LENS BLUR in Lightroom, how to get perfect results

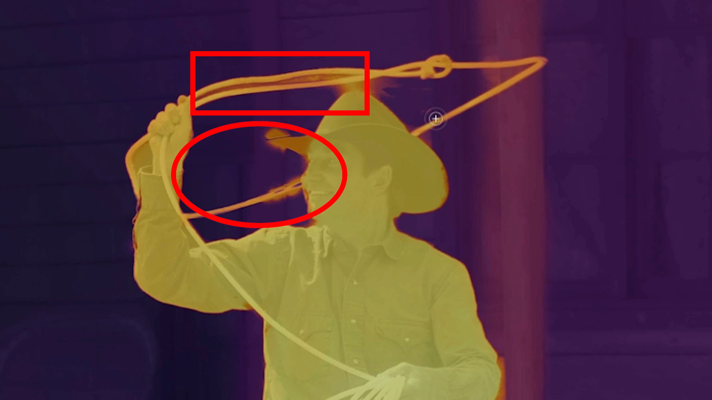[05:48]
Now we can adjust this by using the amount. As we adjust this amount, notice it goes further back or further forward.